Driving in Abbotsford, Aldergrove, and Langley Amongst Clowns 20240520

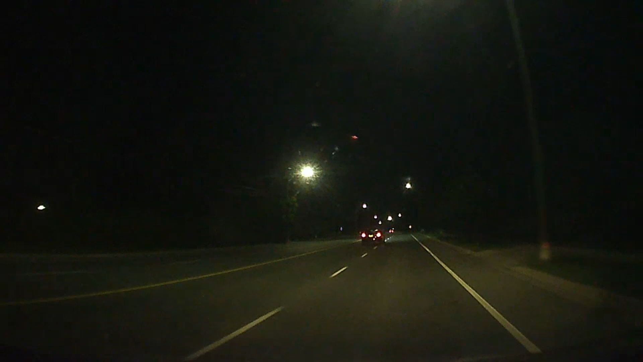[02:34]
Yeah, you're cool. Hello again, it's cool that you passed me like a clown and made a clown signal.